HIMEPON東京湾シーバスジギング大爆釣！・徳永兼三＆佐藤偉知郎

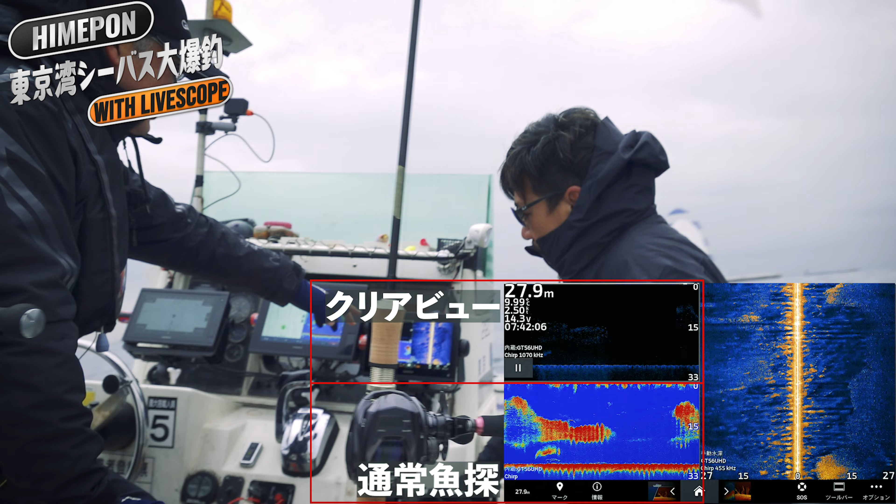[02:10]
On screen: depth 27.9 m
魚タンの方を見ていただくとですねこれ下が通常魚タンで上がクリアビューなんですよ
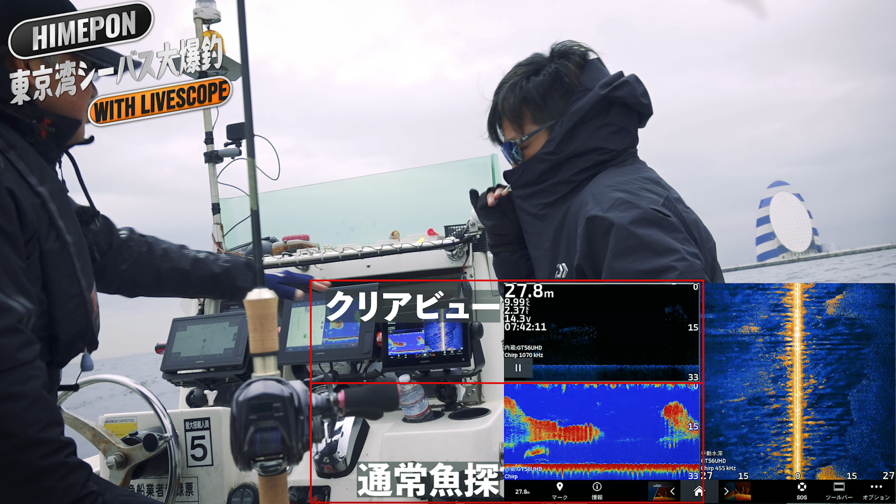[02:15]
On screen: depth 27.8 m
魚影を見るのには通常魚タンがいいんですけどももう下イワシががっつり映ってます
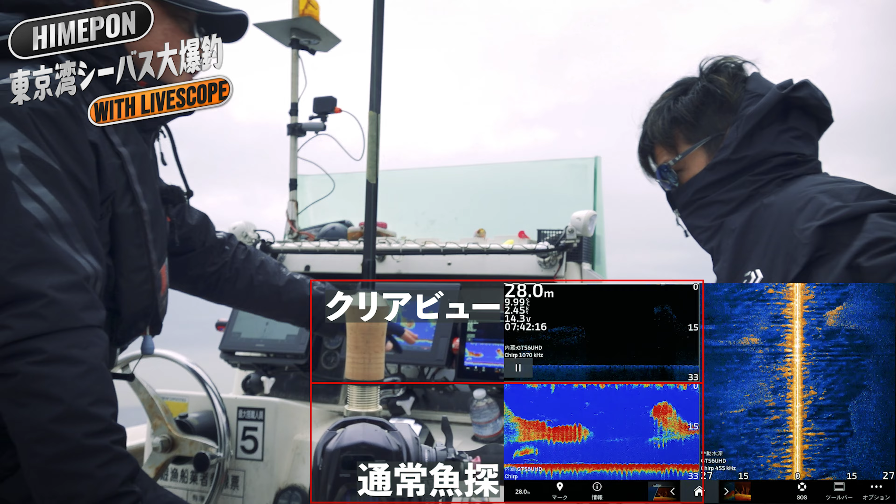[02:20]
On screen: depth 28.0 m
こちらがサイドの写してるんですけども見ると島模様で横に
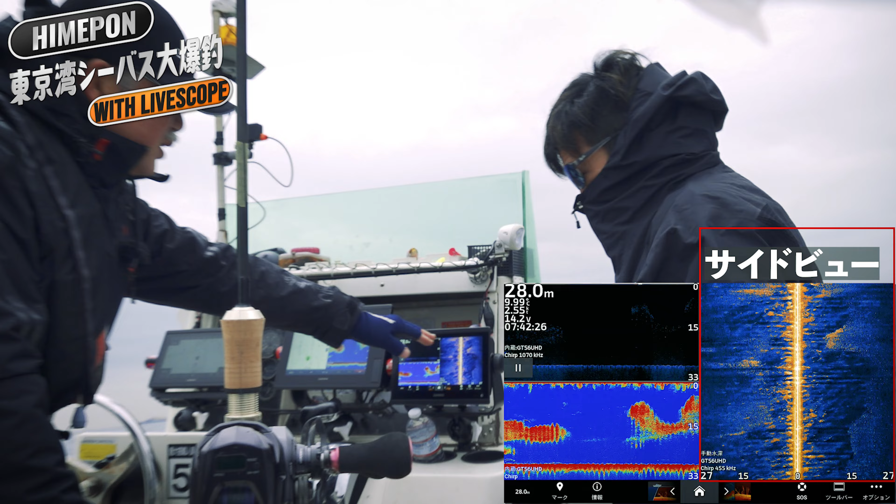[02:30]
On screen: depth 28.0 m
写ってるんですけどこれサイドをずっと撮ってるんですよね
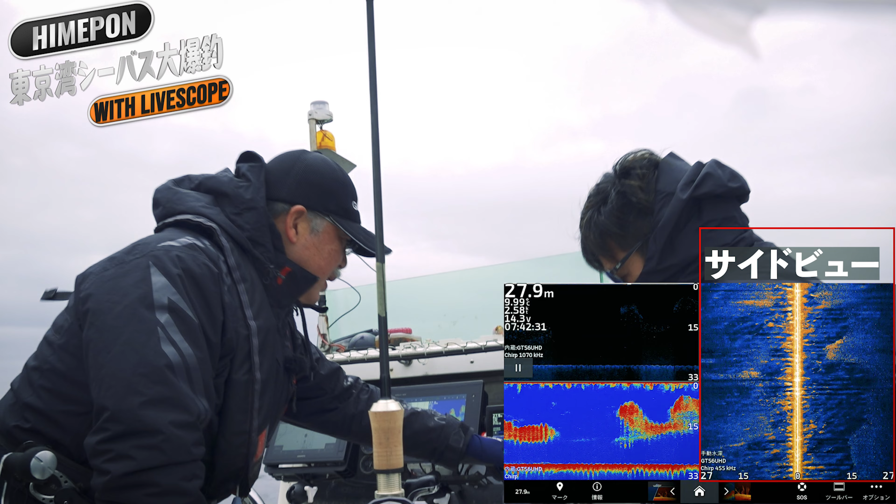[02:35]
On screen: depth 27.9 m
幅30メーターで撮ってるんですけど水面近くまでベート
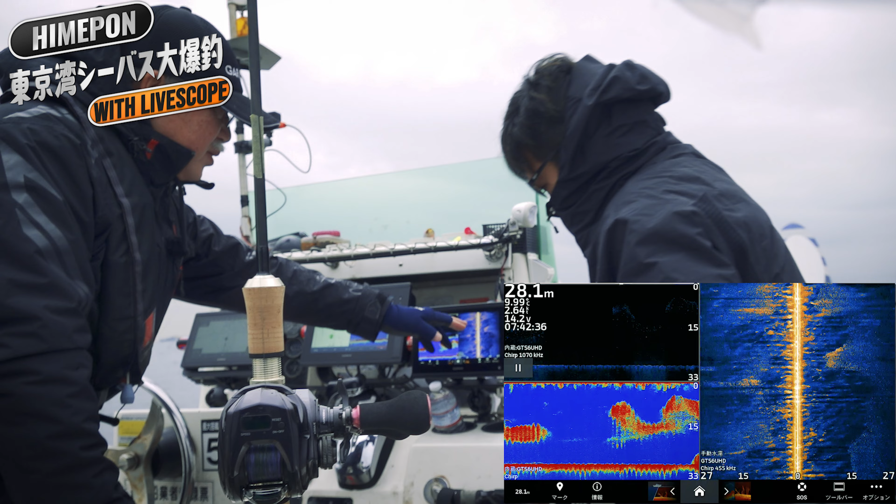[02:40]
On screen: depth 28.1 m
が浮いてて立てて見るとこんな感じになってるんですよこのサイドの
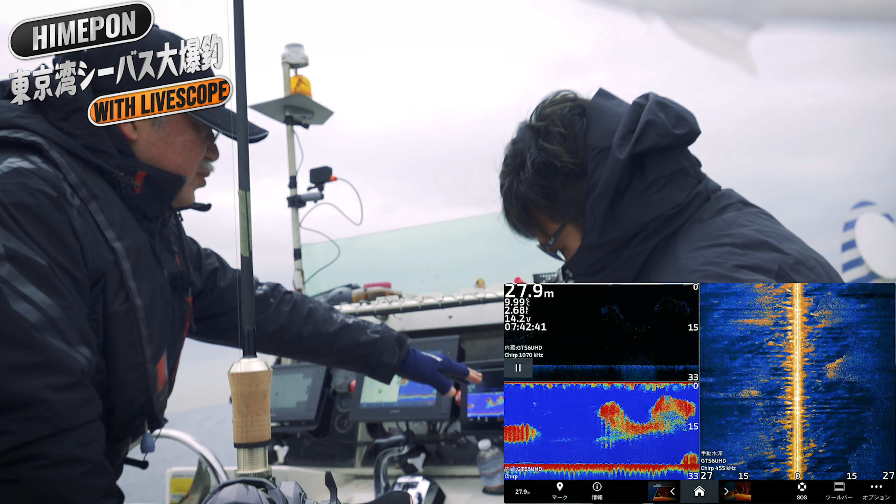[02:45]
On screen: depth 27.9 m
利点っていうのは高速で走りながらベートが見つかるんで
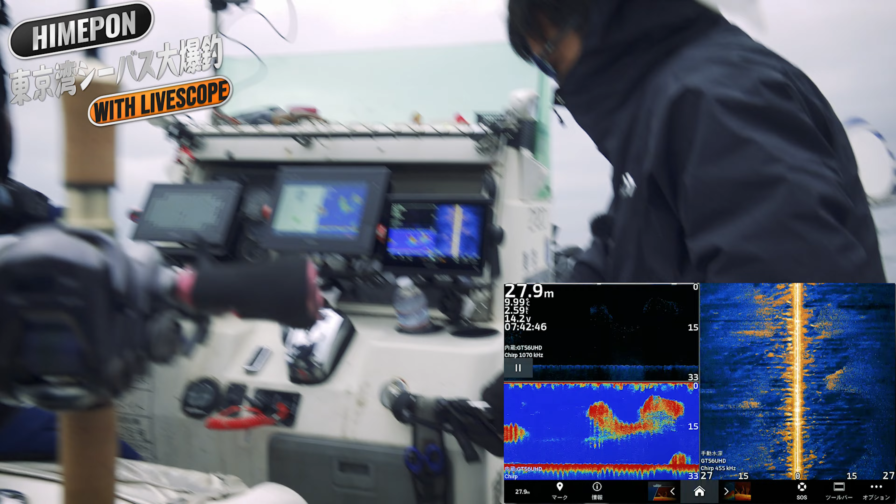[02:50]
On screen: depth 27.9 m
この城のパターンなんかの時にはもう走りながらこういう島模様見えたらそこで止
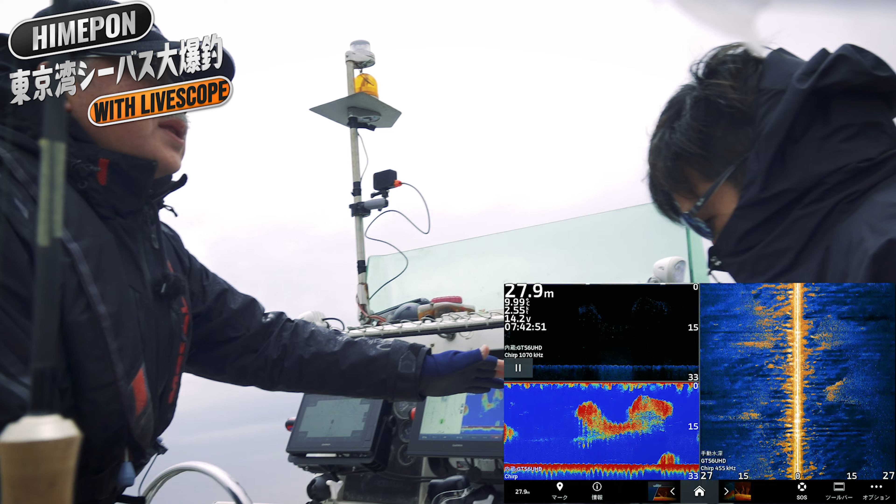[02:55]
On screen: depth 27.9 m
めてライブスコープ入れたりそういうことができるんですねだから通
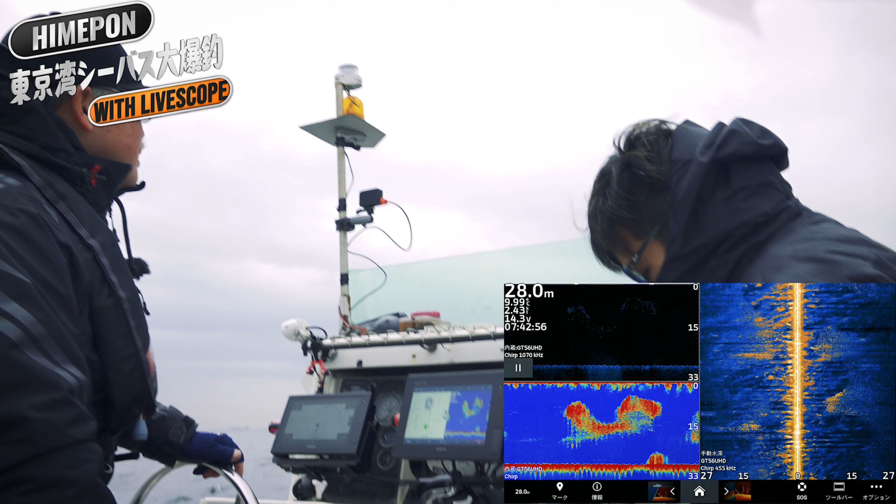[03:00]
On screen: depth 28.0 m
常魚タン見てサイド見ながらこの全体のベート
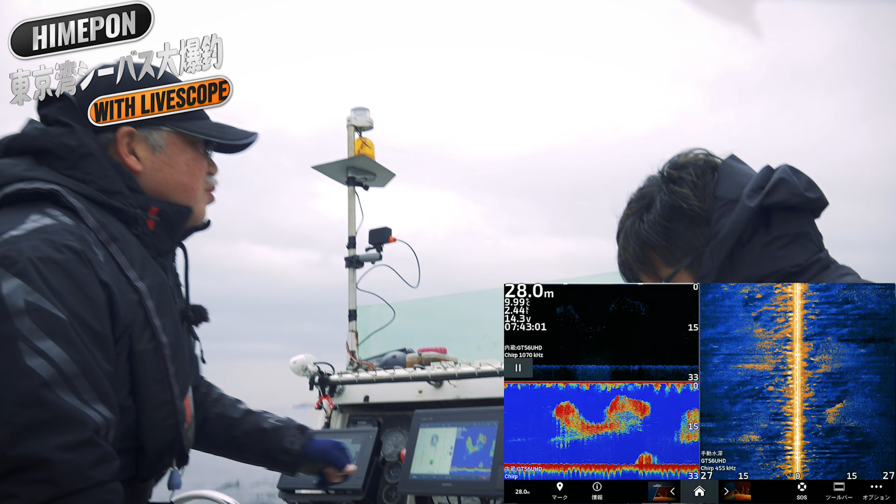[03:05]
On screen: depth 28.0 m
の分布を見ながら釣りができるということですちょうど正面にですね